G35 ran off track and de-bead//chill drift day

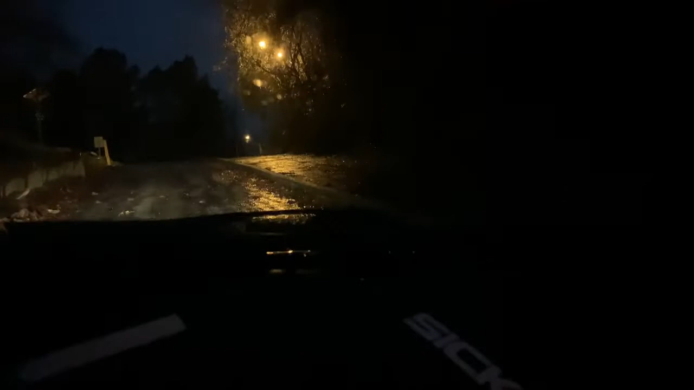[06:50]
We're gonna see how this goes. Oh, shit. Bro, look at the, turn your brights on. They are on. Look at the.